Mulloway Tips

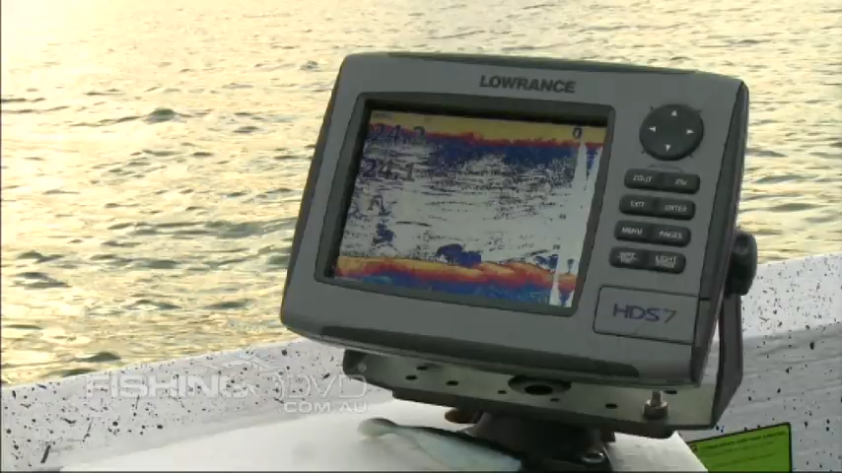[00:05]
Even though there was still a fair bit of life on the Sounder, the tide had well and truly turned now and the bite seemed to be over.